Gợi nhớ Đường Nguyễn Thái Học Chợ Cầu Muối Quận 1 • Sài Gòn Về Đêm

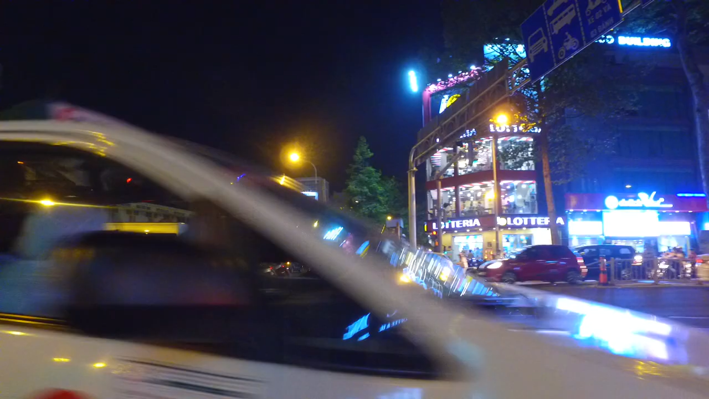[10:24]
Em quên nữa là Ngay đây có cái đạp Nguyễn Văn Hảo nè Phía sau nhà 56 Trần Hương Đạo